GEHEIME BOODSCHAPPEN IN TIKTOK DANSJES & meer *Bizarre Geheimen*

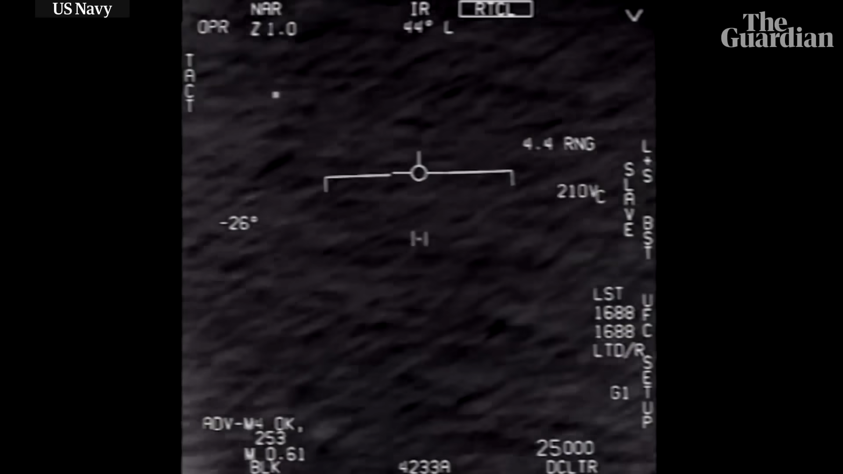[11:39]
Wat is dit? Kijk hoe snel het ook gaat over de wolken heen. Dit lijkt echt een soort van vliegende schotel ufo weet ik veel wat.
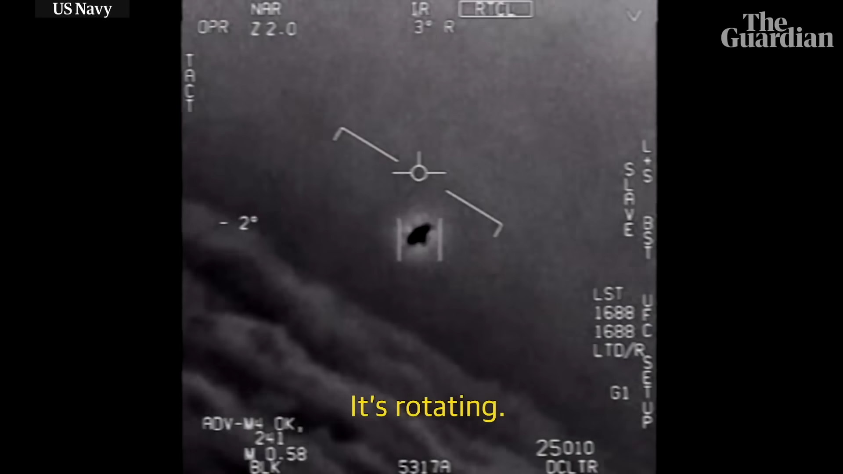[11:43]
Zeker bij de eerste. Ik krijg een hoekhebbel. Wat is dat? Nou letterlijk nogmaals dit is nu vrijgegeven door het Amerikaanse leger.